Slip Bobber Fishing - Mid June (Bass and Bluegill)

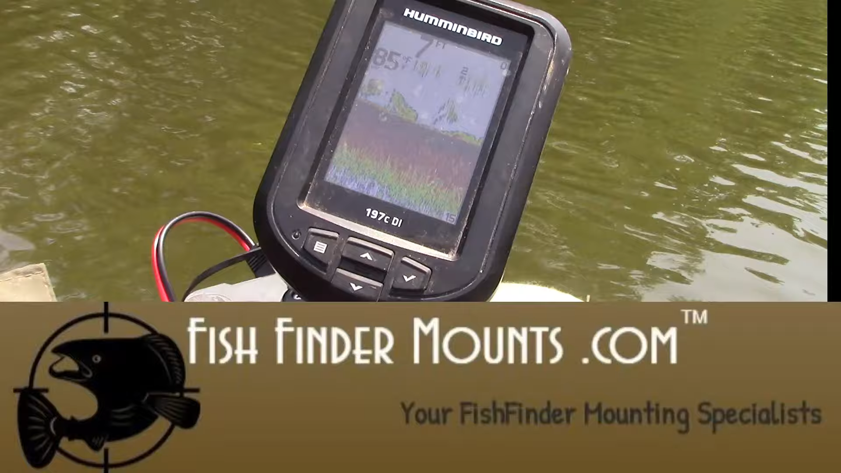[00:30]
showing us exactly the depth and temperature of the water,
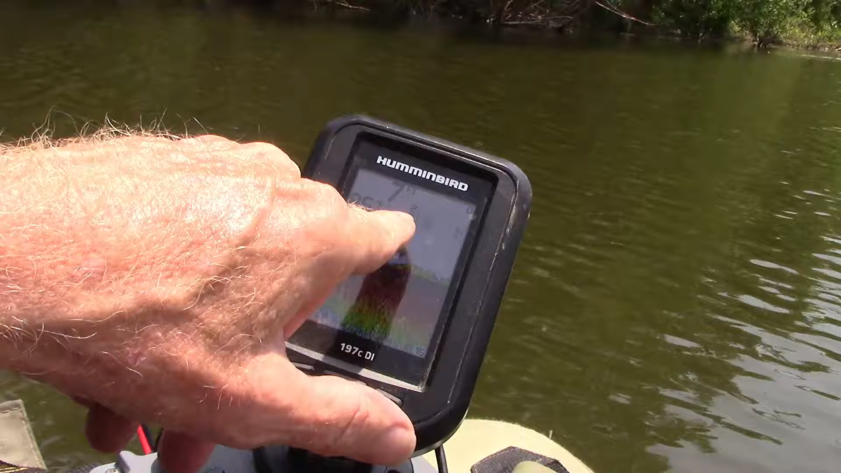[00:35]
I think it's time that we put on a slip bobber. So let's get down there and get filly.
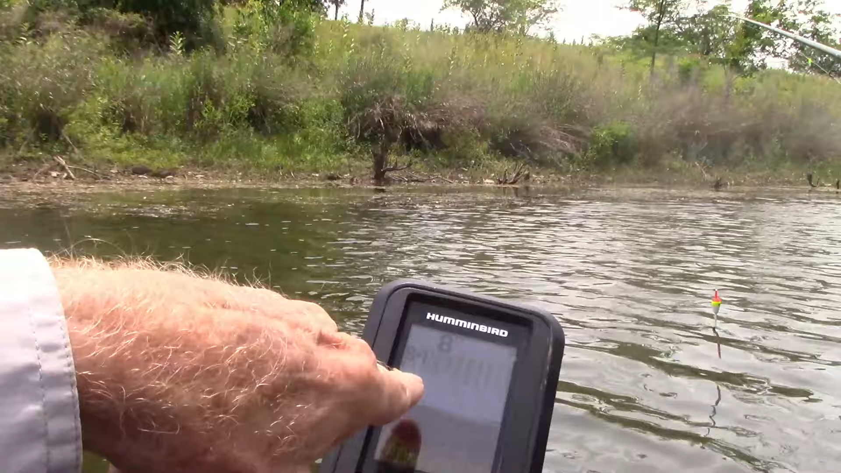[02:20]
And the question might be, can I see the fish that I'm gonna fish for? Sometimes you don't know really, but at that distance, you don't know exactly what's between the transducer and where it hits the water, but yeah, you can see them in the hydril and stuff. Let's see what our slippy bobber can snatch out of there.
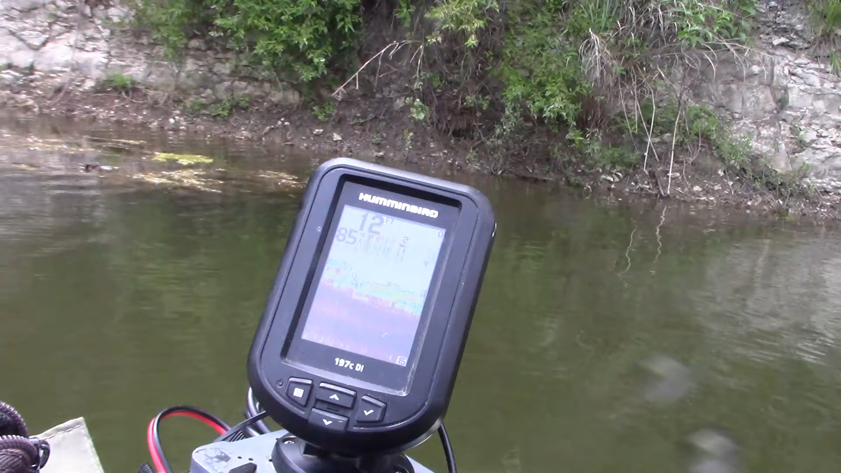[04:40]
and I certainly didn't know that stuff was down there. So you can make some strategic decisions, and that's why I really love these underwater eyes.
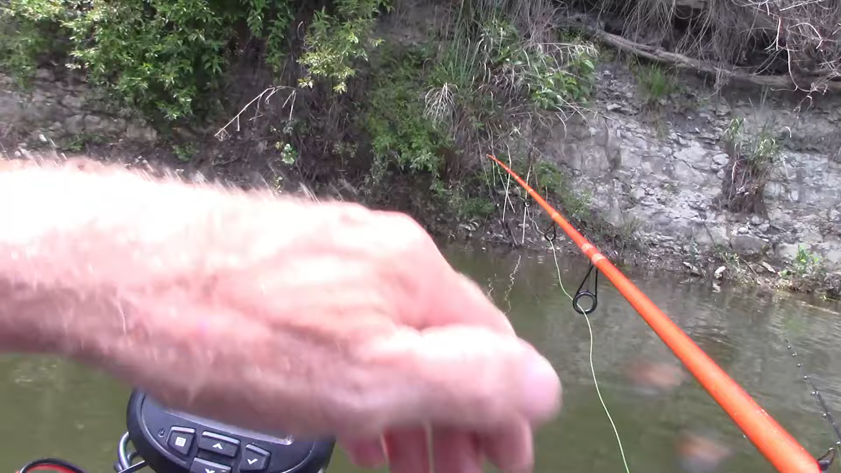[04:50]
No, it's not forward-facing sonar, but it sure does help you unlock the secrets of the depths, that's for sure.
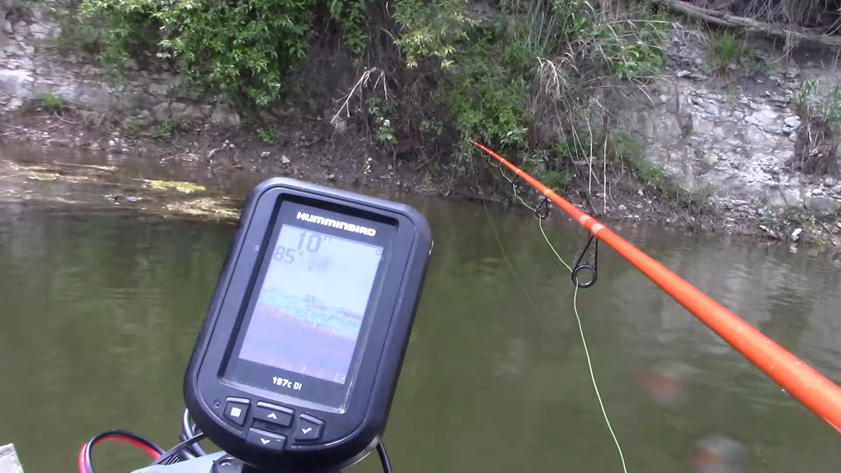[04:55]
There's some tasty looking structure down below me here.
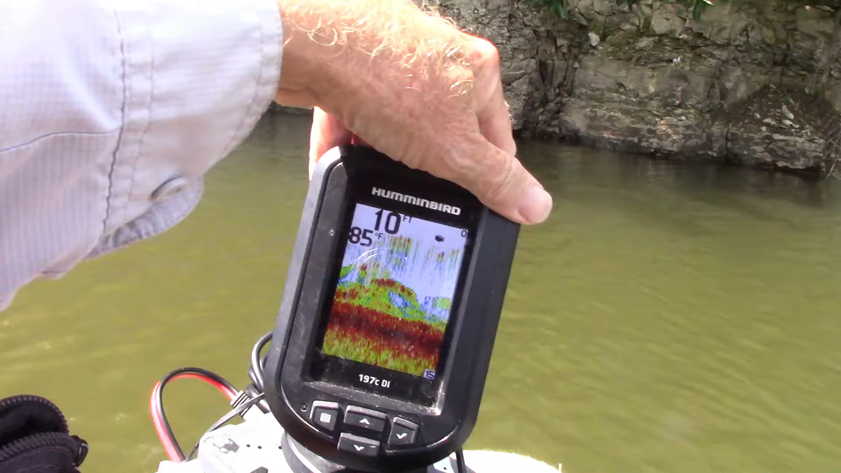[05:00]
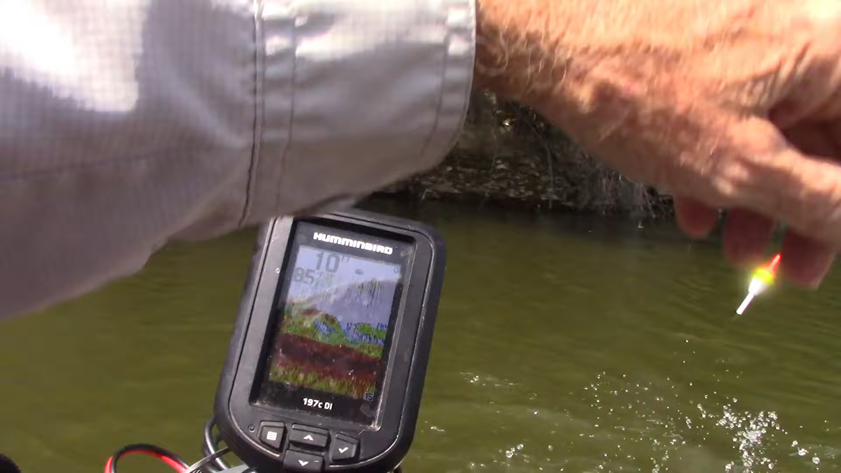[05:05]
Yep, that kind of stuff is going to hold these kind of fish.
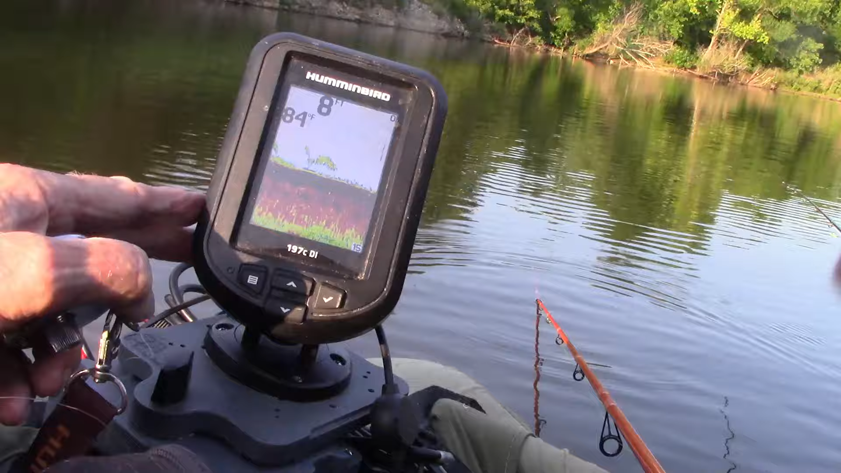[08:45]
That thing's worked all day long, no problems whatsoever with this smaller Humminbird fish finder.
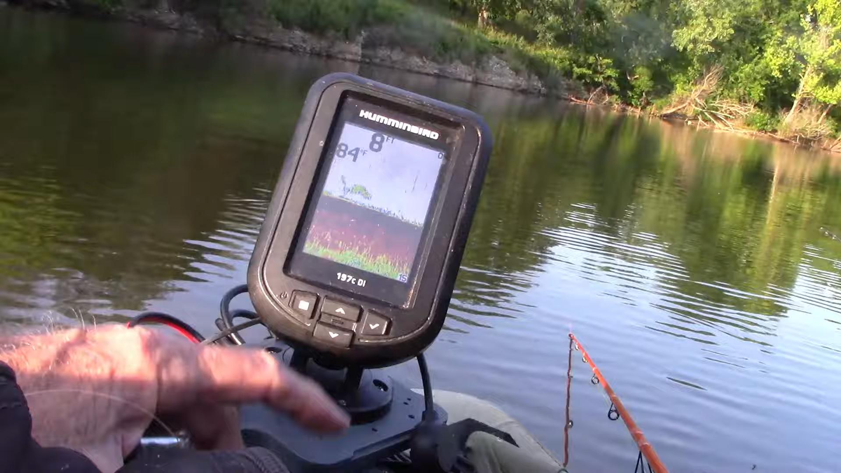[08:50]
Works great, and it's light. Between the bass and the bluegill, I put my hands on 42 fish.